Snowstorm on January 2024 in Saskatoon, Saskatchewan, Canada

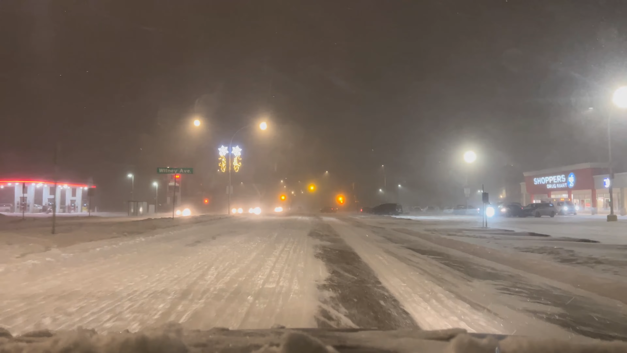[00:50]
আর এখন গাড়ির ড্যাশে দেখাচ্ছে -15, কিন্তু ফিলস লাইক -25 অ্যাট লিস্ট, যথেষ্ট ঠান্ডা। জায়গাটা কি পরিচিত লাগে? এই জায়গাটা হলো 22nd Street West। এখন বাজে রাত 9টা, রাস্তা দেখে সামান্যতম বোঝার উপায় নেই আমি কোথায় যাচ্ছি।